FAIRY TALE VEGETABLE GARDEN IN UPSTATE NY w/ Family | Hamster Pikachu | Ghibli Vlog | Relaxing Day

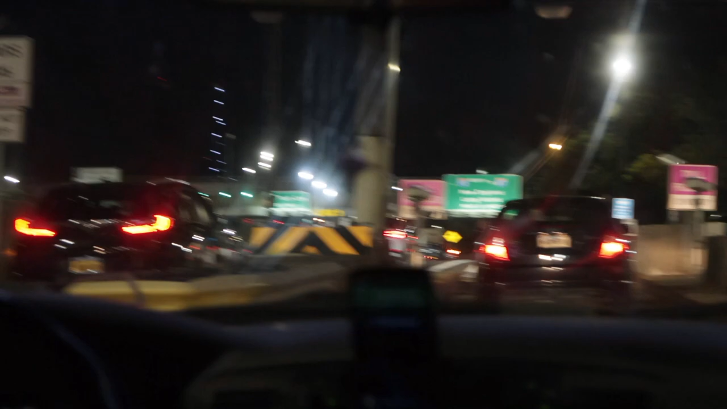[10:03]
We ate our ice creams on the car and driving home.